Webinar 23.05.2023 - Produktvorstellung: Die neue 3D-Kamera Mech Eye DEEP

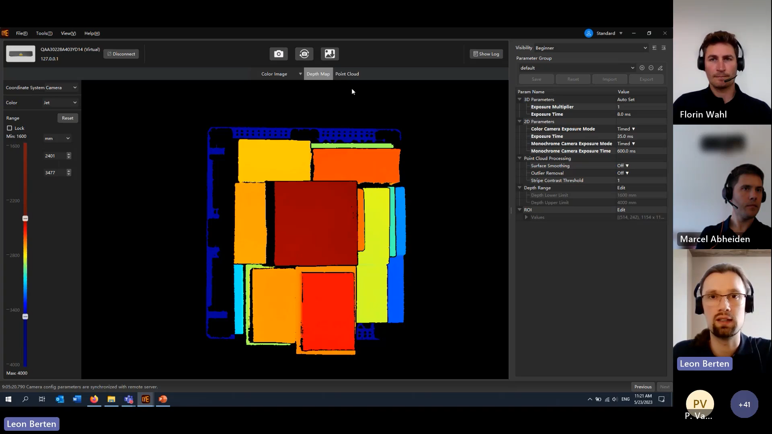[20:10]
Höhenunterschiede in Farbe, in verschiedenen Farben markiert. Und wenn wir jetzt das uns in der Punktwolke anschauen, dann hier ebenso. Wir können hier sogar auch auf Textur wechseln, Textur,
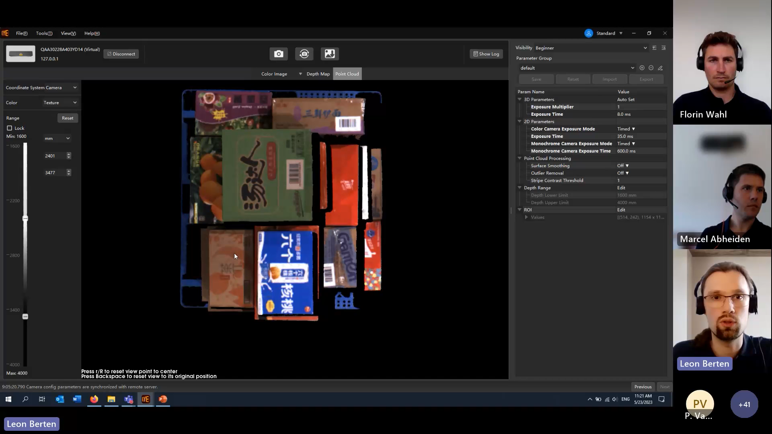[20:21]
unser 2D projiziert auf die Punktwolke.
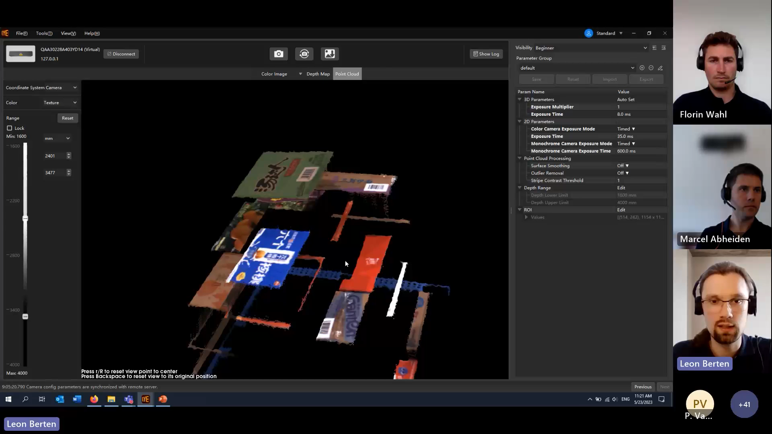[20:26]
Und was man hier schön sieht, ja, ist wirklich eine Punktwolke, die eigentlich super ausschaut. Ich kann hier auch reinzoomen.
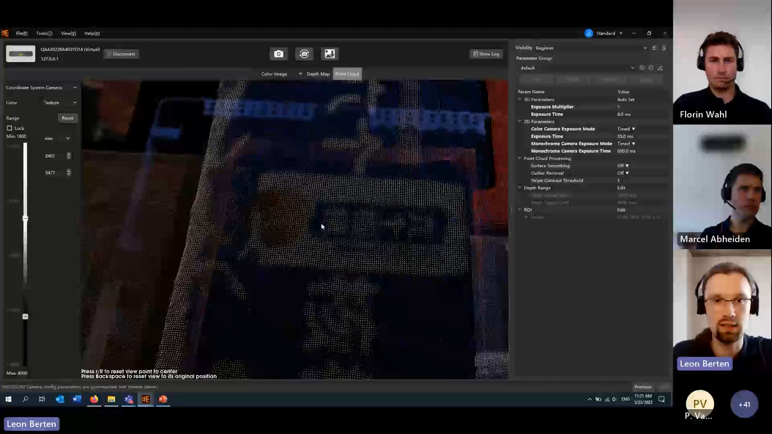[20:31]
Dann sehen Sie hier die einzelnen Pixel der Kartons. Und so ist es im Prinzip möglich, diese Kartons mithilfe der Tiefinformationen super zu depalettieren. Genau.
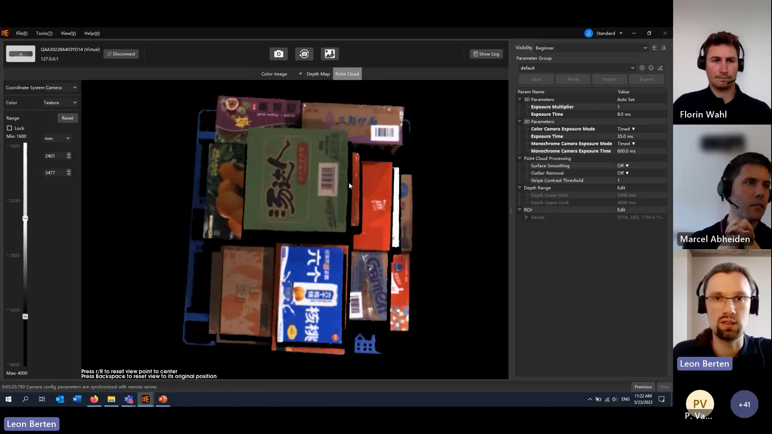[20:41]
Das wären gemischte Kartons. Dann haben wir noch Säcke. hier bei diesen Säcken sehen Sie auch, die haben teilweise
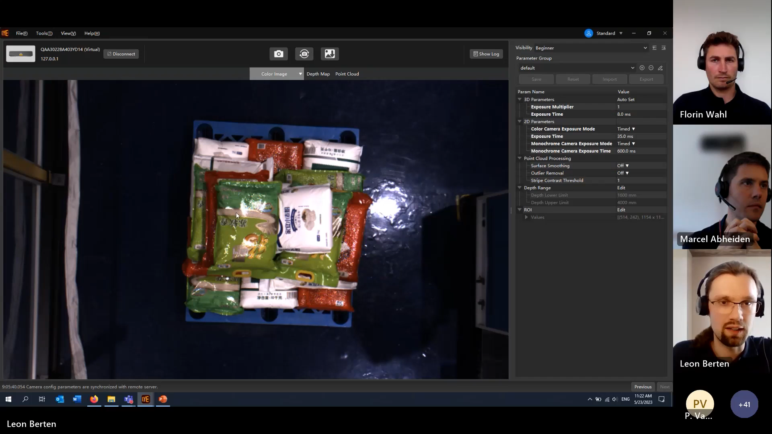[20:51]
Reflexionen, ja, aufgrund der Beschaffenheit des Materials gibt es einfach Reflexionen durch das Licht oder Überbelichtungen hier. Bei dem weißen Sack zum Beispiel sieht man hier schon schön, dass hier gibt es Überbelichtungen im 2D-Bild.
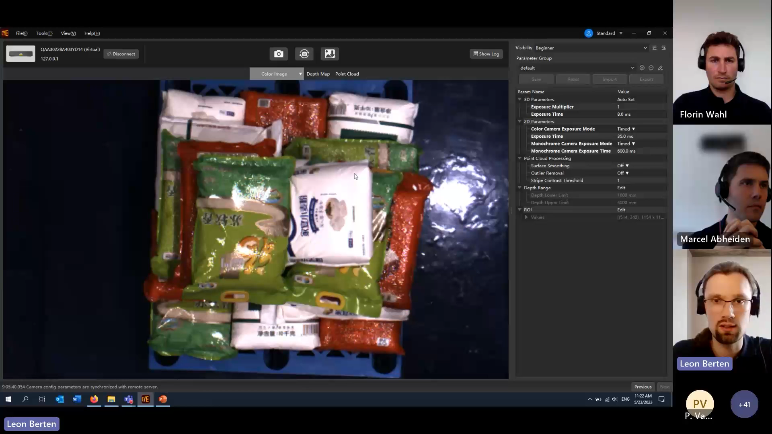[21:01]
Wenn wir uns aber jetzt mal die Punktwolke anschauen, sind diese Informationen eigentlich, eigentlich, oder sagen wir mal, die Überbelichtungen sieht man nicht. Das heißt, es gibt überall Informationen, ja, also ich kann das hier wirklich drehen. Ich sehe hier keine fehlenden Bildbereiche. Also fehlende Bildbereiche stellen sich tatsächlich durch schwarze Bereiche dar.
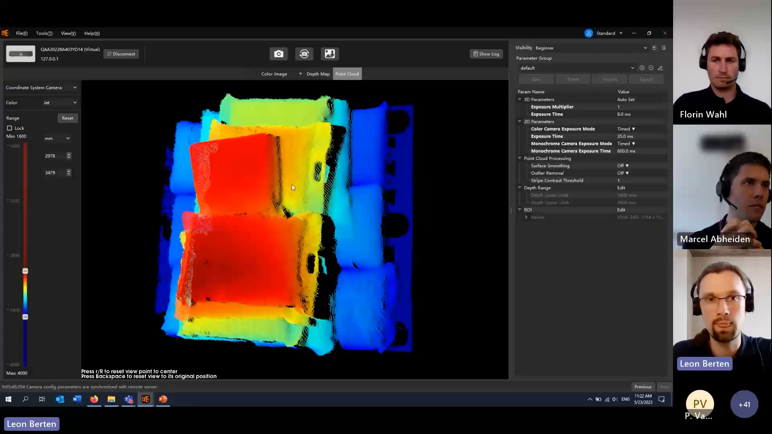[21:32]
Klar, hier kann die Kamera das nicht sehen, weil im Prinzip die von oben drauf schaut. Also so, genau, aber man sieht, dass weil die die Blaser-basiert ist, diese Reflexion aus dem 2D-Bild eine untergeordnete Rolle spielen.
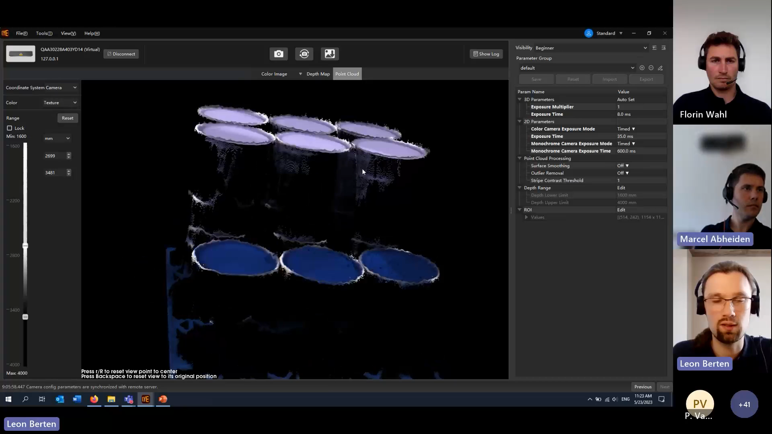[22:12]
Wenn man von der Seite schaut, dort, klar, dann fehlen uns die Informationen, aber die Kamera sieht ja, wie gesagt, nur die Informationen von oben drauf. Genau.
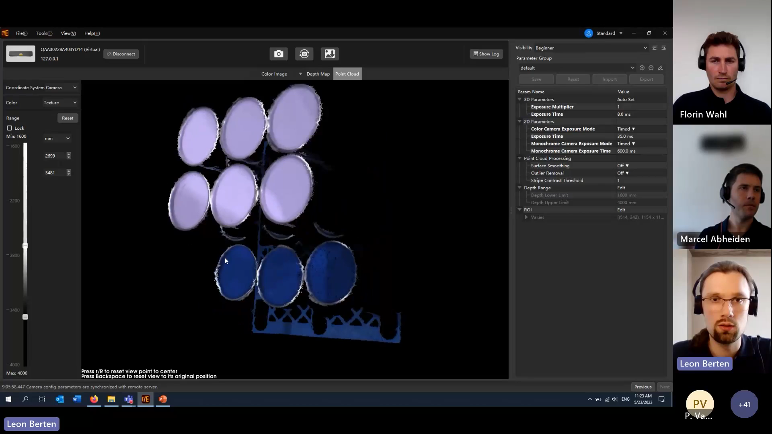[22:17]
Eigentlich ist das eine super Punktwolke.
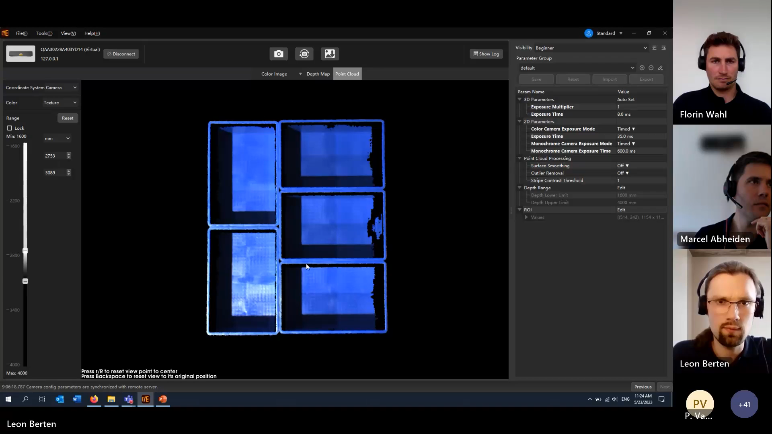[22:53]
dann haben wir hier wirklich einfach schöne, schöne Ränder, schöne Konturen, ja, und man könnte jetzt die aufgrund der Informationen aus dem 2D-Bild hier vereinzeln, da wir schon quasi die Kanten sehen zwischen den einzelnen KLTs.
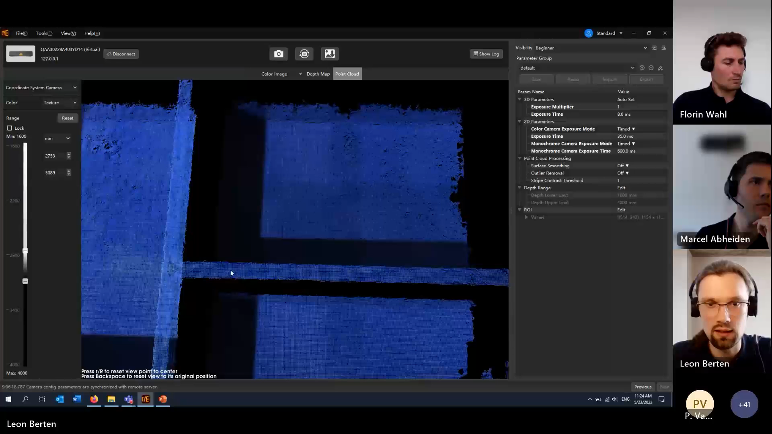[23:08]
Genau.
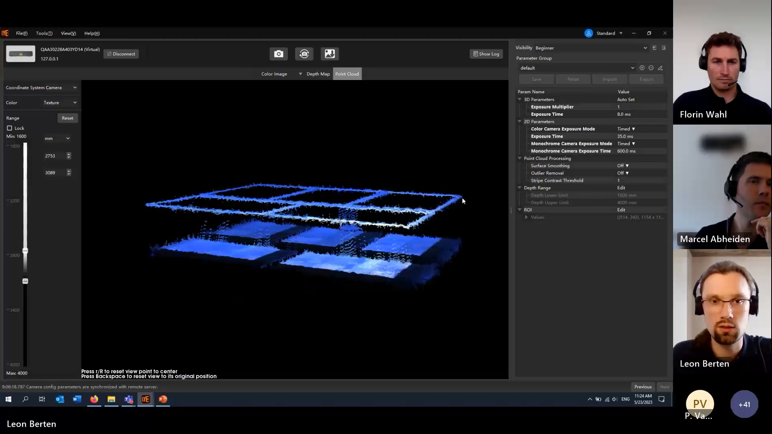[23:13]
Dann kann man das hier sich schön anzeigen lassen. Man könnte sogar sowas wie Bindetection nutzen, indem einfach, ja, man die verschiedenen Positionen der,
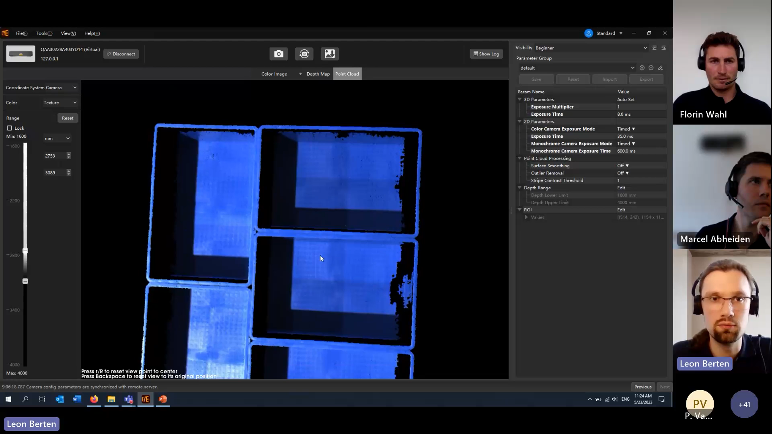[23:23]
der KLTs in der Software, ähm, ja, erkennt. Genau. Soviel zu den Punktwolken.